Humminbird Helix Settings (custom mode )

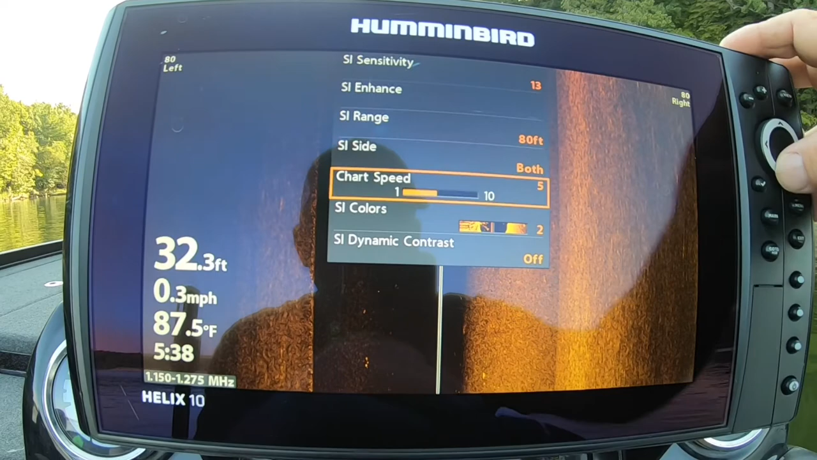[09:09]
On screen: depth 32.3 ft, water 87.5°F, speed 0.3 mph
Default color. I like number one. Which is blue. Or number four.
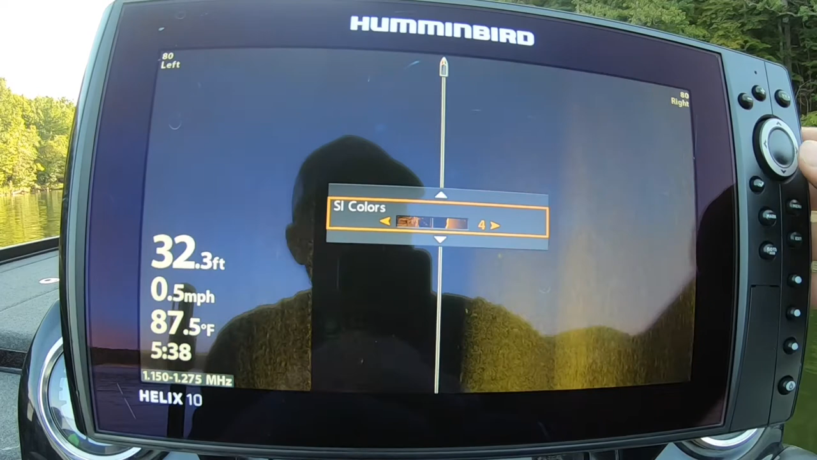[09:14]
On screen: depth 32.3 ft, water 87.5°F, speed 0.5 mph
Which is kind of a. Brownish looking. But for now. We'll go with blue. And I do the same thing on the.
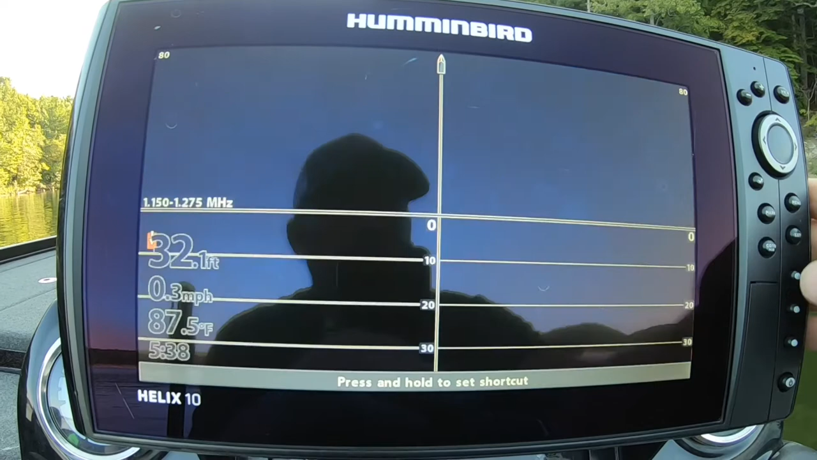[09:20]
On screen: water 87.5°F, speed 0.3 mph
On the. On my down.
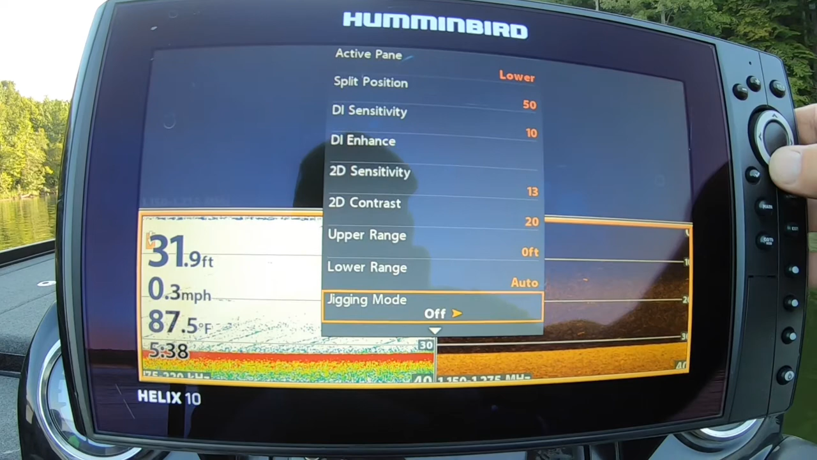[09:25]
On screen: depth 31.9 ft, water 87.5°F, speed 0.3 mph
On my down image too. I'd try to keep them. About going the same color.
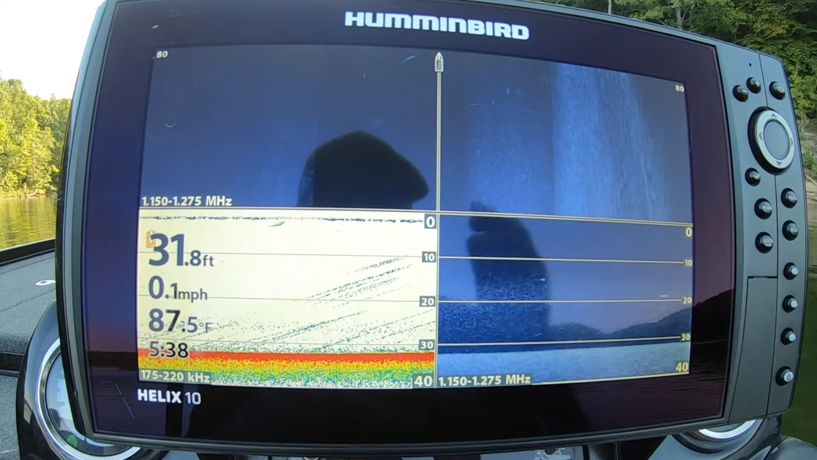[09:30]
On screen: depth 31.8 ft, water 87.5°F, speed 0.1 mph
But you can see. The thermocline. Setting up there. About. Fifteen feet.
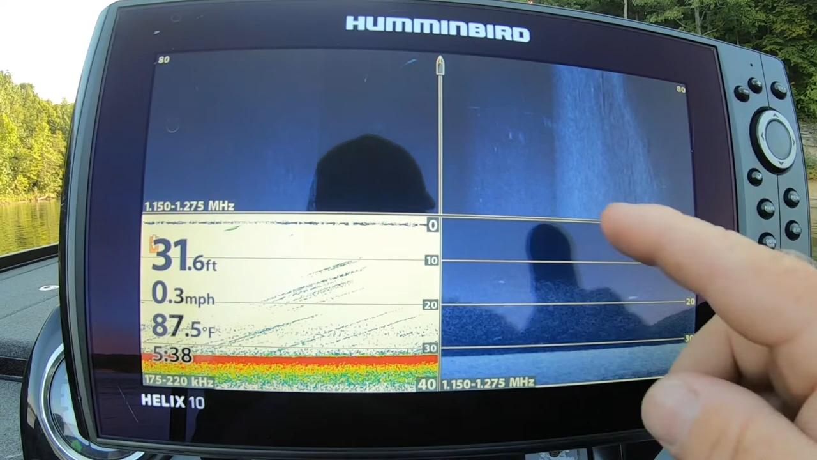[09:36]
On screen: depth 31.6 ft, water 87.5°F, speed 0.3 mph
So. I'll. I'll idle over. Some stuff here.
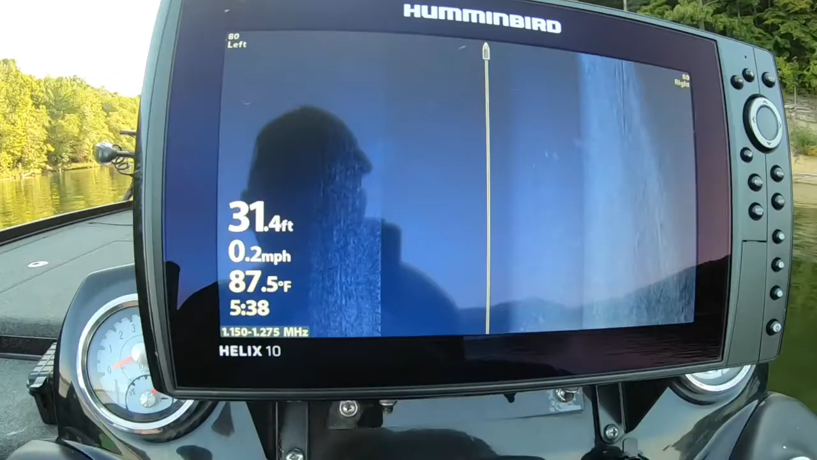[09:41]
On screen: depth 31.4 ft, water 87.5°F, speed 0.2 mph
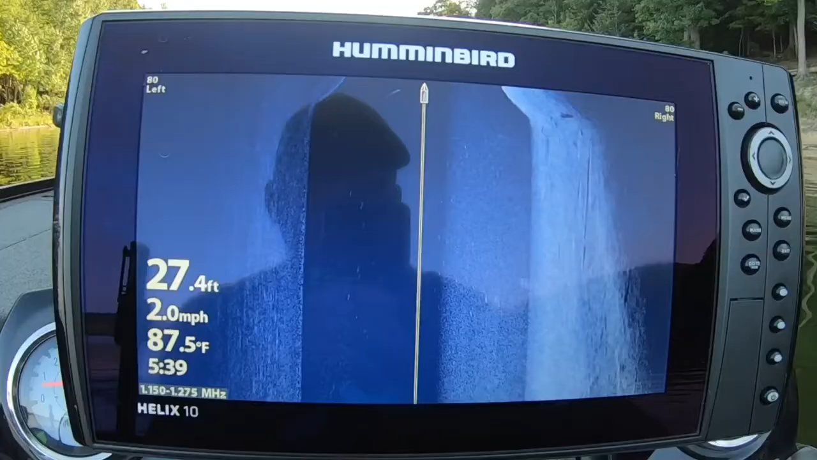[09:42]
On screen: depth 27.4 ft, water 87.5°F, speed 2.0 mph
Like on a helix. To adjust your. Sensitivity.
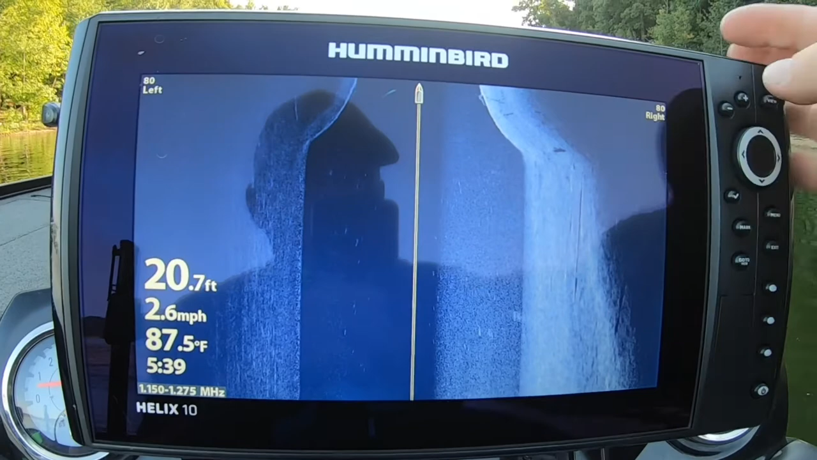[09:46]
On screen: depth 20.7 ft, water 87.5°F, speed 2.6 mph
You just hit the. Plus or minus button. And you can see. How bright it's getting.
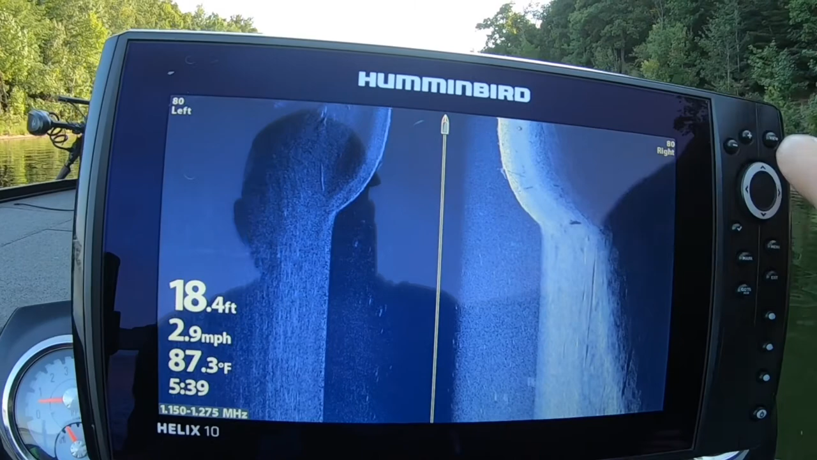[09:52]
On screen: depth 18.4 ft, water 87.3°F, speed 2.9 mph
Sensitivity is pretty high. If you ever max out. Your sensitivity.
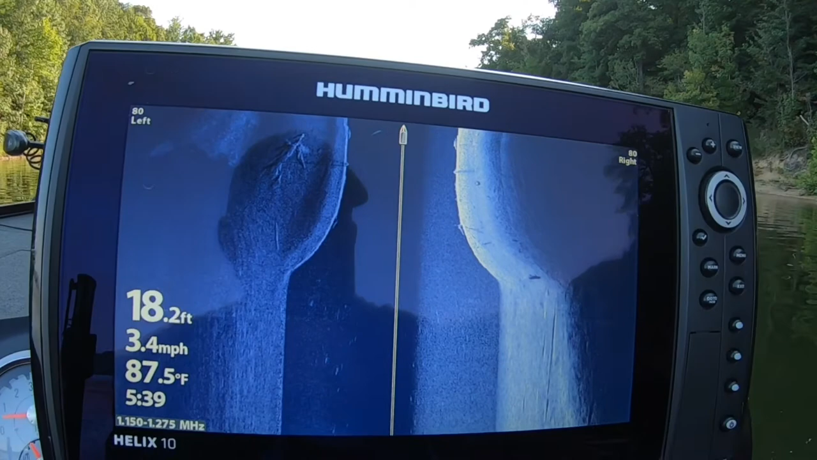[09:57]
On screen: depth 18.2 ft, water 87.5°F, speed 3.4 mph
Hit your little check mark. And it would change. Your frequency. And then you can.
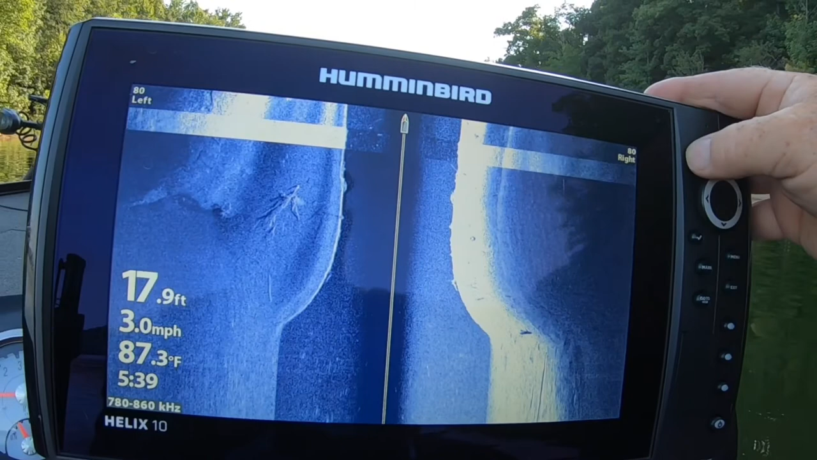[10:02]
On screen: depth 17.9 ft, water 87.3°F, speed 3.0 mph
Dial it back down. A little bit.
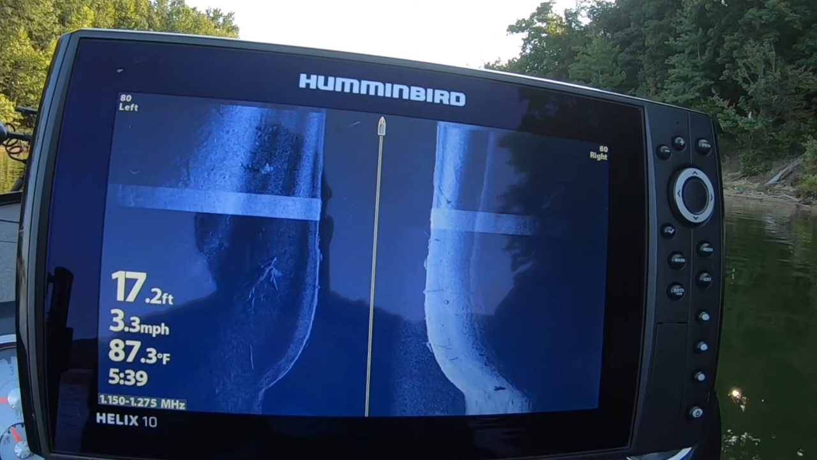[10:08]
On screen: depth 17.2 ft, water 87.3°F, speed 3.3 mph
We're getting in shallow water here. So. Run my frequency back. I like to go.
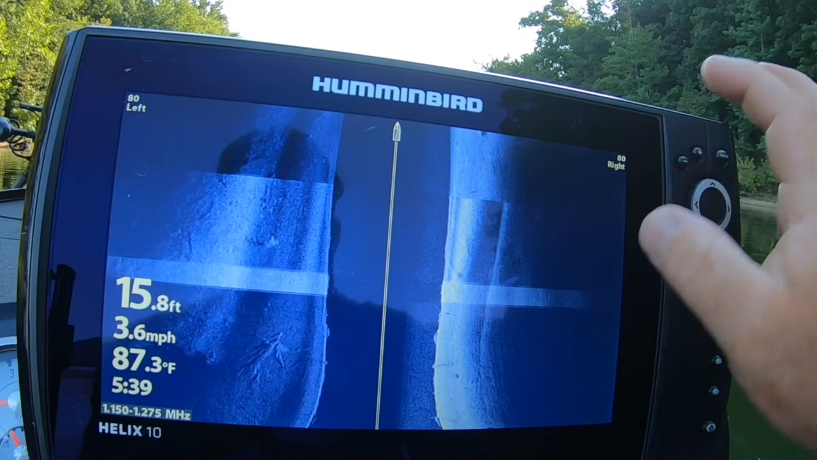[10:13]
On screen: depth 15.8 ft, water 87.3°F, speed 3.6 mph
Until it gets. Bright. And then back it down. A click or two. There's some fish sitting.
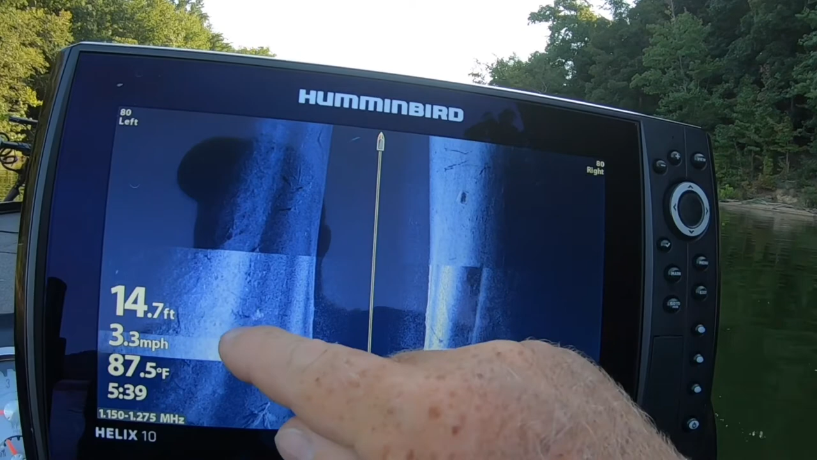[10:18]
On screen: depth 14.7 ft, water 87.5°F, speed 3.3 mph
Right there. But you can see. I'm not using. A full 80 feet.
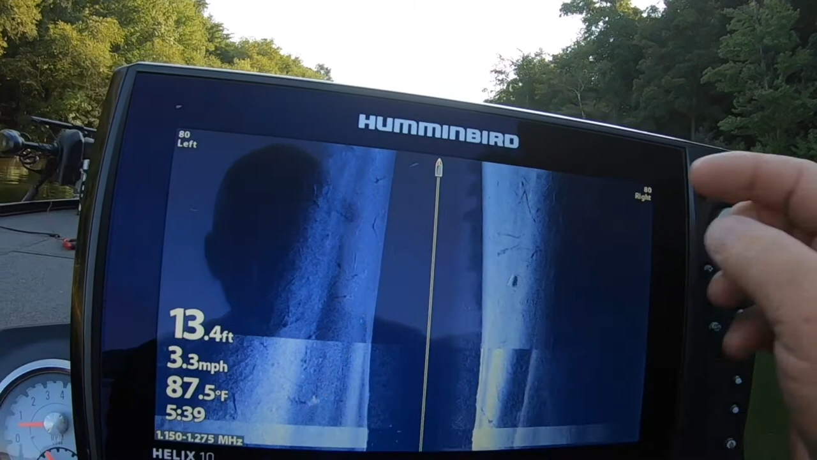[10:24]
On screen: depth 13.4 ft, water 87.5°F, speed 3.3 mph
So you could bring it in. Closer. For more detail.
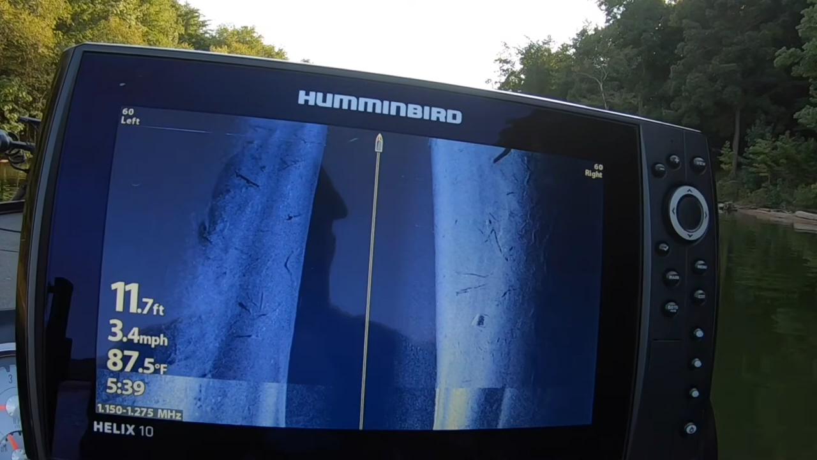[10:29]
On screen: depth 11.7 ft, water 87.5°F, speed 3.4 mph
See all the sticks and stuff. See if I can turn around.
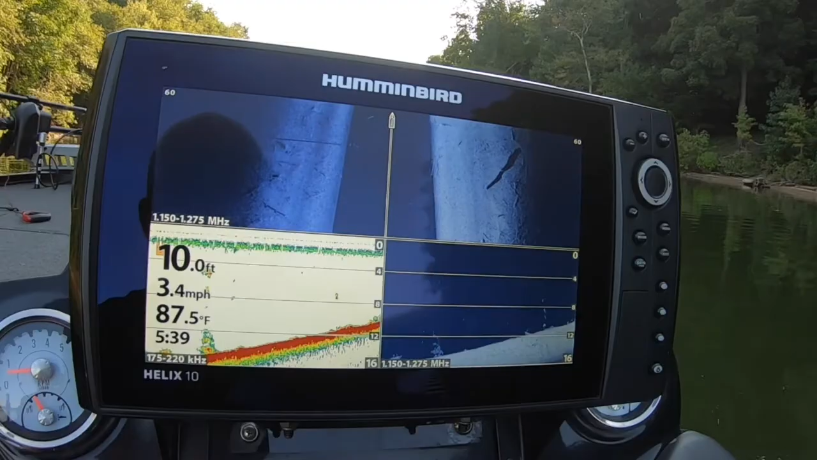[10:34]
On screen: depth 10.0 ft, water 87.5°F, speed 3.4 mph
Without hitting the bottom.